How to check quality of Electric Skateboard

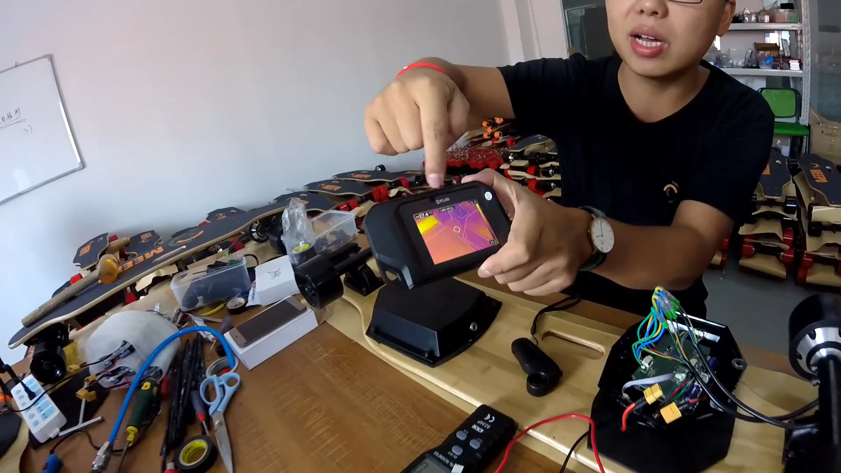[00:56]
You can read from this camera the temperature of every part.
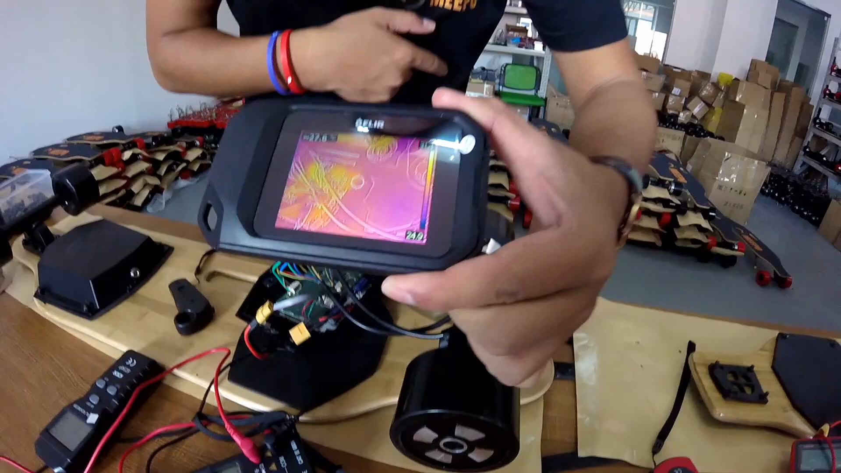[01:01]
Now when it's pointing to the motor you see the temperature 29 point to the ESC 29 I know it's not working it's not running so the temperature is low but when it's running especially for hours at max speed I should know and we should know how hard it is and is it acceptable
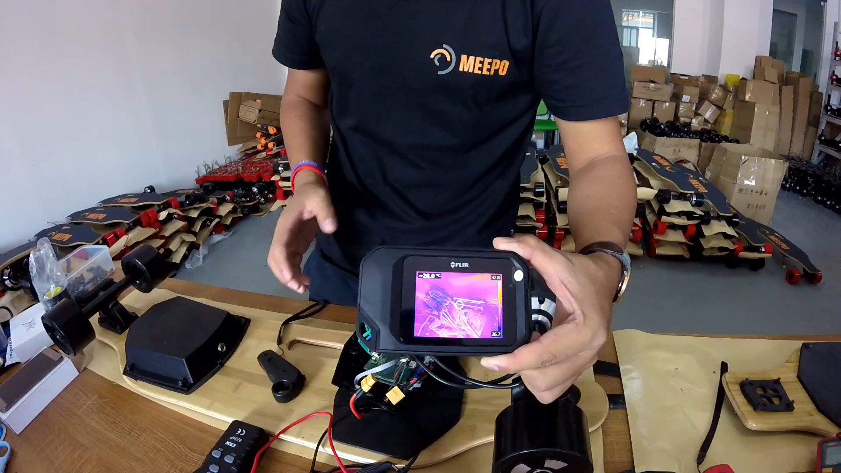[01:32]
or if there is something wrong with it we can know that easily with this camera.
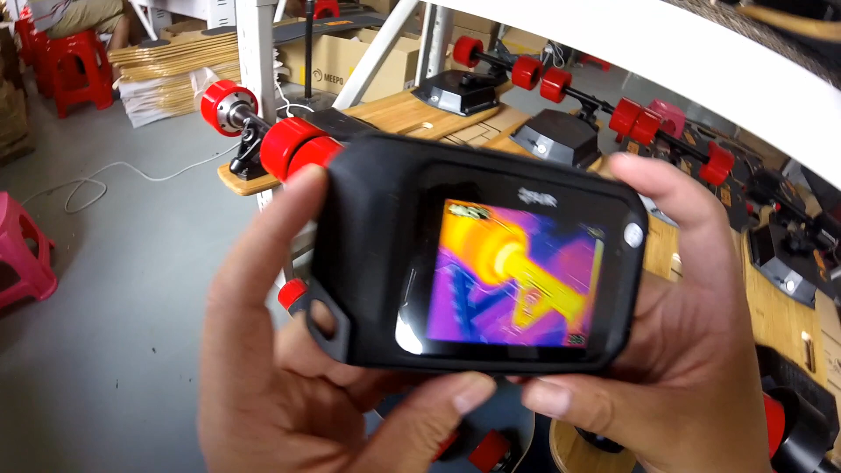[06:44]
wow 44 and we go check
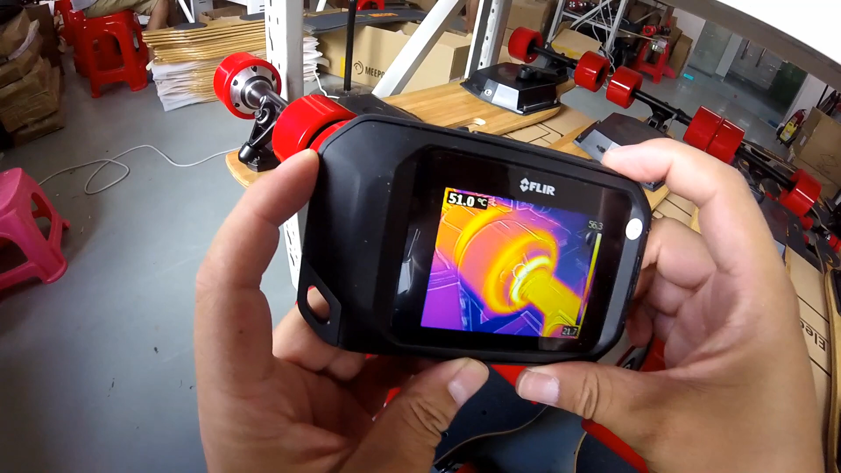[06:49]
On screen: spot 51.0°C
closer 56
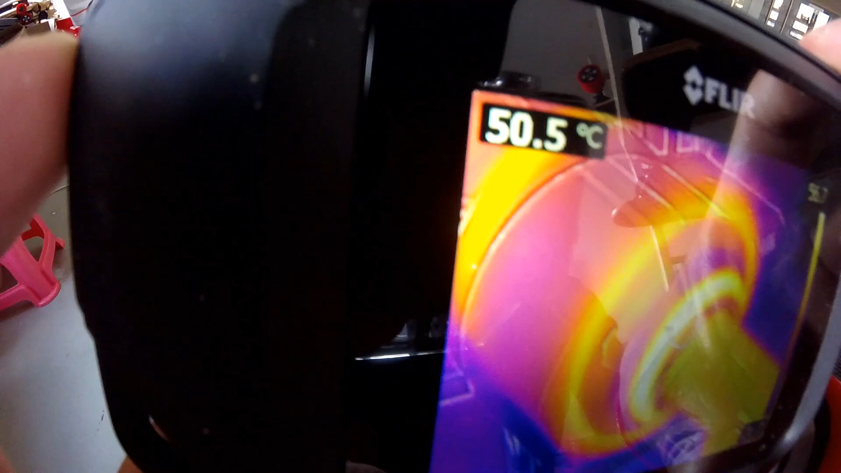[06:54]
On screen: spot 50.5°C
yeah it's 56 around around I guess I guess 16
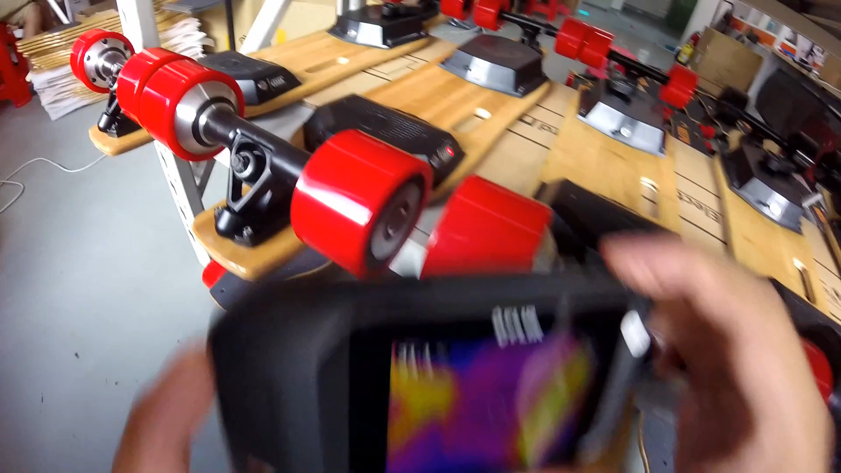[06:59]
I was expecting to see something 16
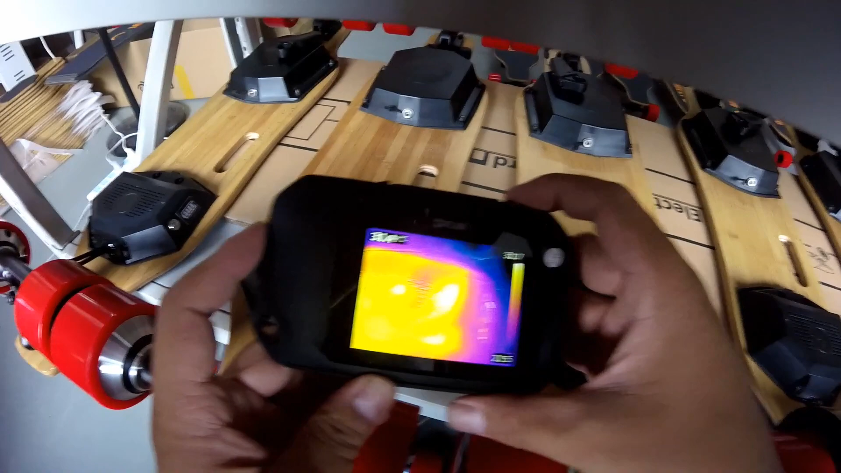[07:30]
opening the ESC case and then check the temperature on the PCB board
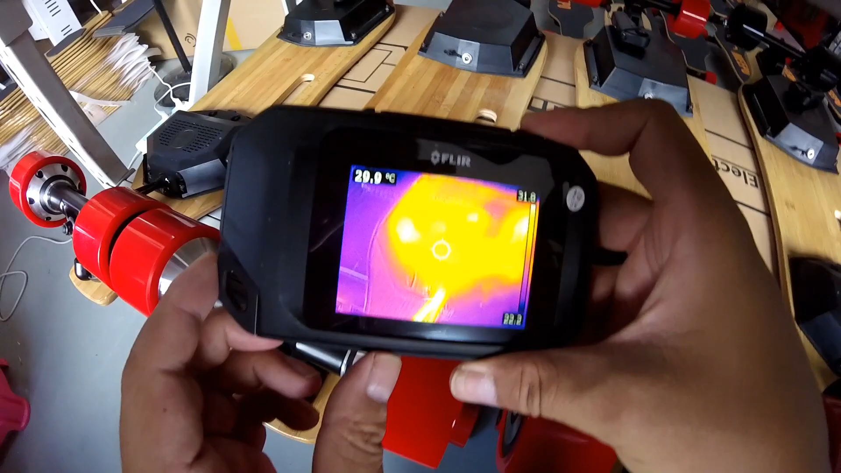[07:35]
On screen: spot 20.9°C
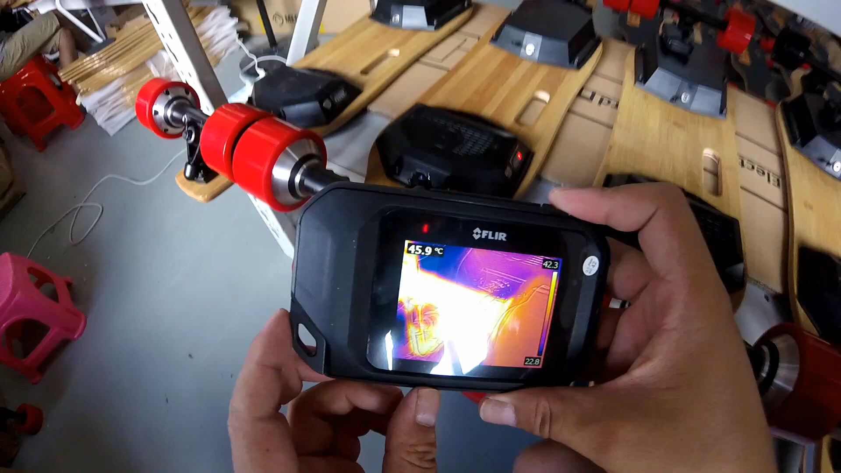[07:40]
On screen: spot 45.9°C
okay um as you can see the truck is also getting really hot
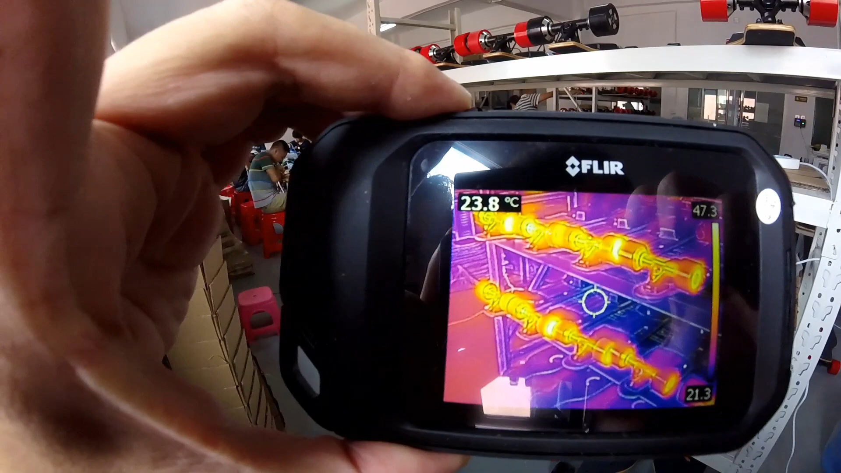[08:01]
On screen: spot 23.8°C
in the camera and so we can see everything
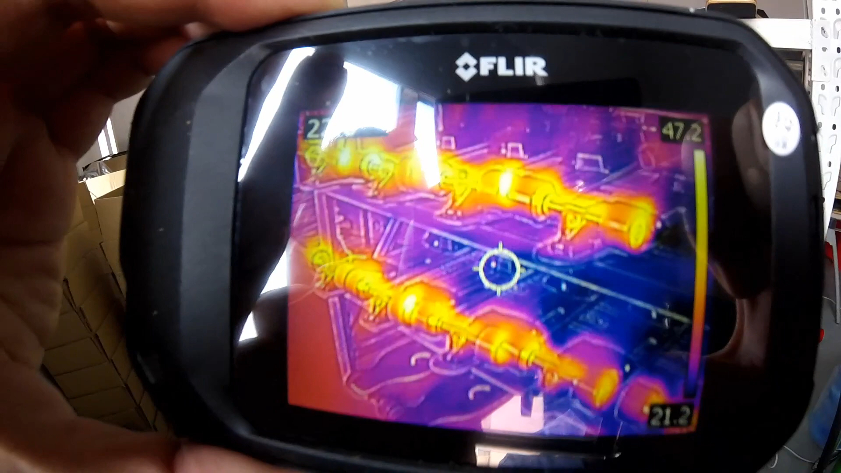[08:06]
is if there is anything overheat or in high temperature we know it here